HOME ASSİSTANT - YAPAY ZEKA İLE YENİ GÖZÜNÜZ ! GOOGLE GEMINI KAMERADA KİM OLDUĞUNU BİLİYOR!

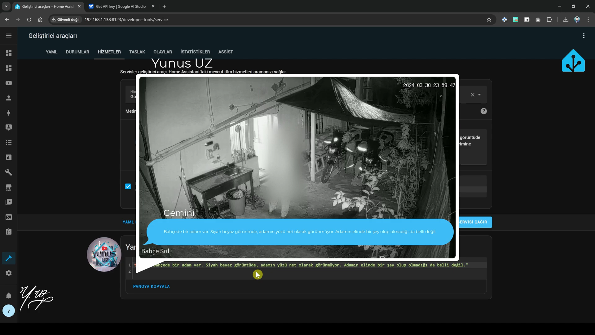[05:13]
Adamın yüzü net olarak görünmüyor. Adamın elinde bir şey olup olmadığı da belli değil şeklinde cevap vermiş oldu. Gördüğünüz gibi gayet güzel çalışıyor.